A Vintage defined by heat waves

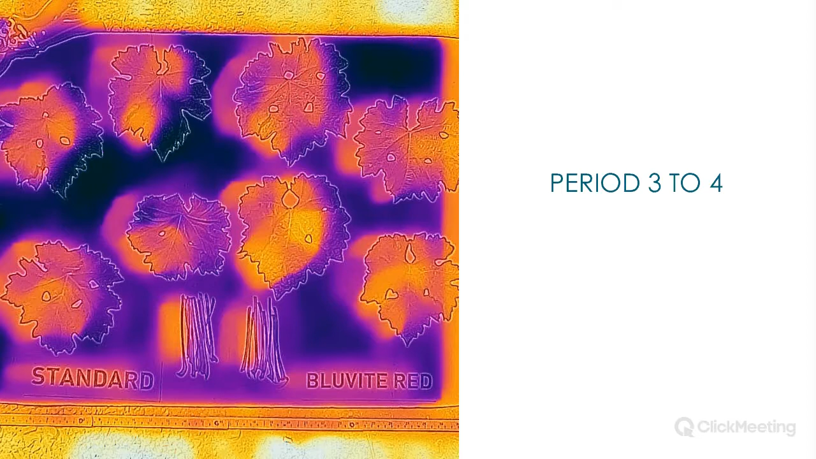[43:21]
And yeah, this is sort of a critical period three critical irrigation period for the grapevine. You know, which will ultimately determine, you know, sort of when, when, whether the vines are better able to handle their water needs later on in the season. So I'm going to start off essentially with the infrared thermography, thermography data.